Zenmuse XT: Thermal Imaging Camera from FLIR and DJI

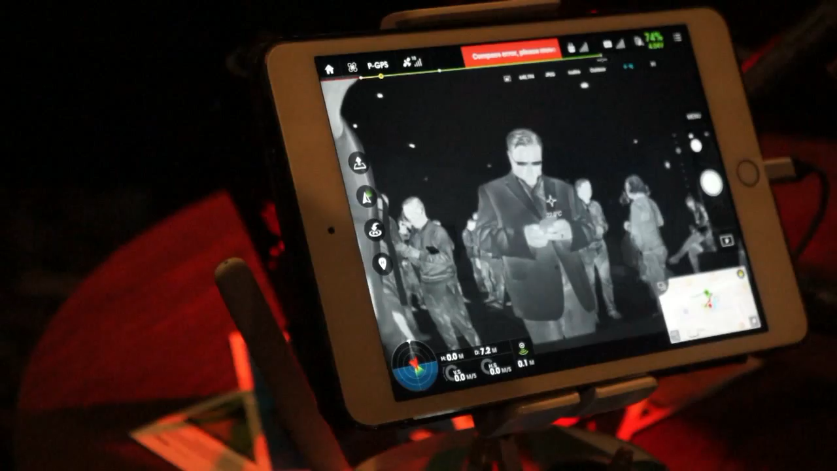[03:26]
You have a wide variety of options for controlling the camera from a great distance.
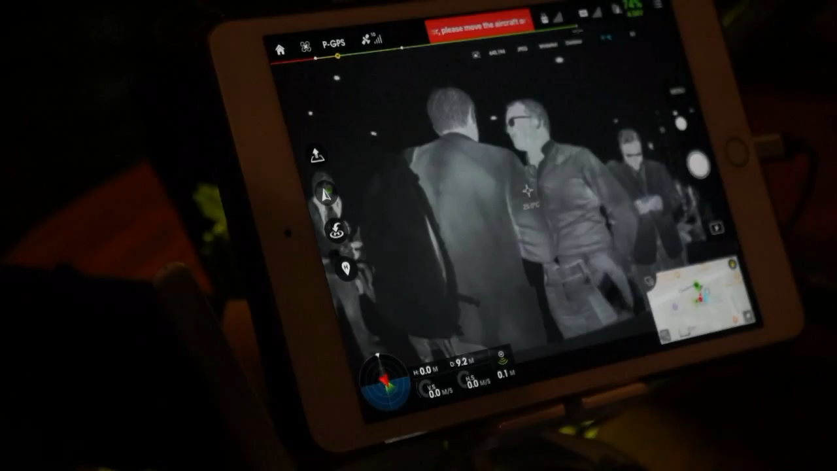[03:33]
So not only are you able to see what the camera is seeing, you're able to angle the camera, you're able to spot meter, you're able to get on-the-spot temperature readings
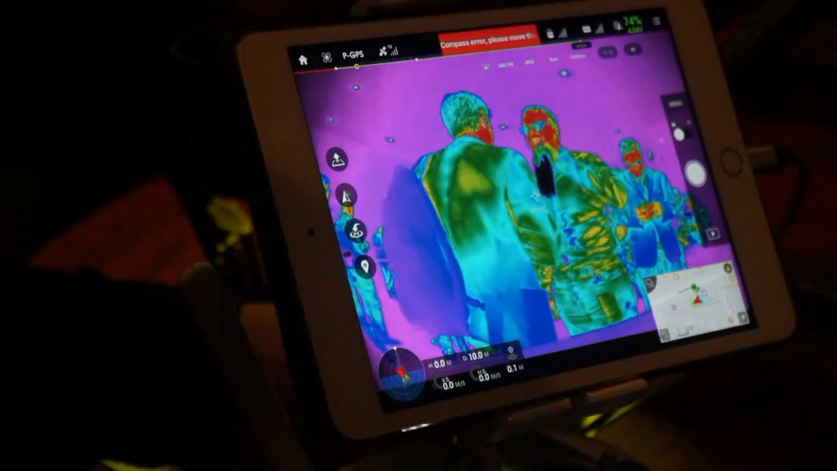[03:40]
of different objects that you're seeing from the sky. So this is a really powerful tool that will just make it easy for anybody to plug and play,
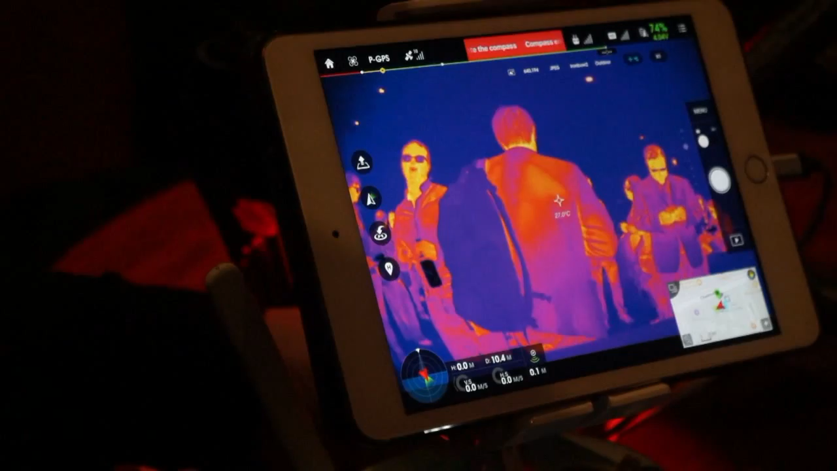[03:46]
get up in the air, and get the information that they're looking for.
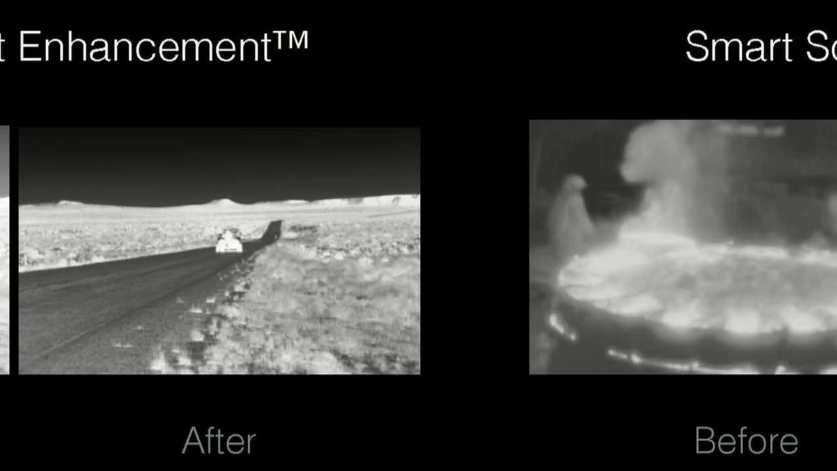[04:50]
And then we have a really amazing technology called smart scene optimization that allows us to really pull the detail, the contrast detail, out of a scene.
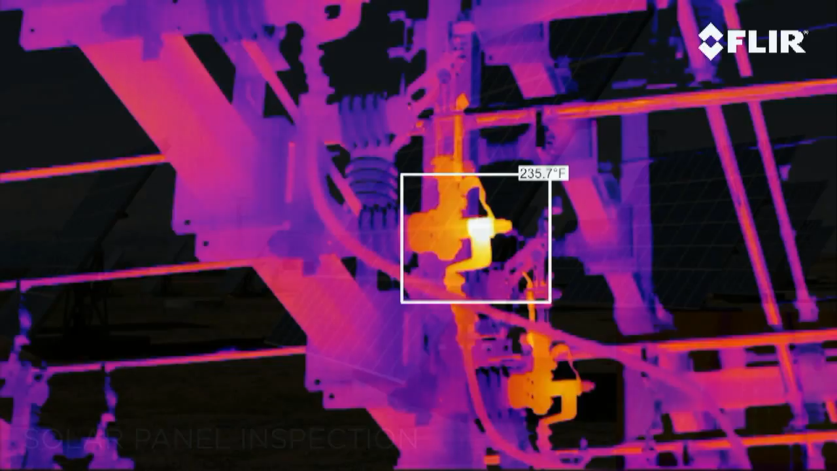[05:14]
Solar panel inspection, you can see in that little thermal image on the right there, when there's a defect in a solar panel, it will show up as a temperature difference in the solar panel.
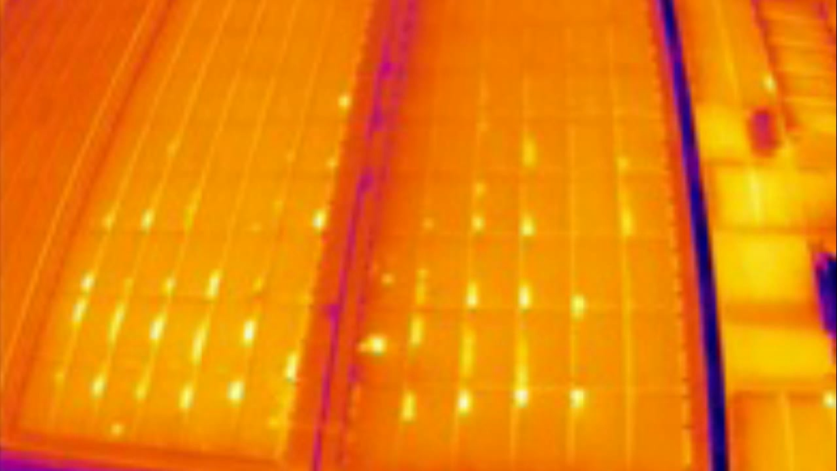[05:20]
Now, this provides an ability to be able to, from the air now, with very high efficiency, be able to find and locate those things.